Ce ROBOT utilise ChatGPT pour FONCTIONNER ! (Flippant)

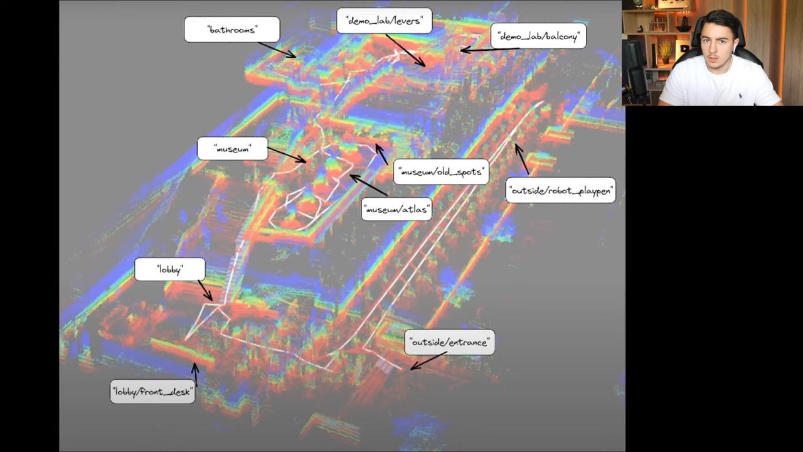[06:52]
Finalement, ce que Matt est en train de nous expliquer, c'est qu'il a donné une cartographie en 3D en expliquant les lieux, la station de chargement, par exemple, le musée. Voilà, tous les lieux qu'il faut connaître pour apprendre au robot à interagir et à comprendre son environnement de départ.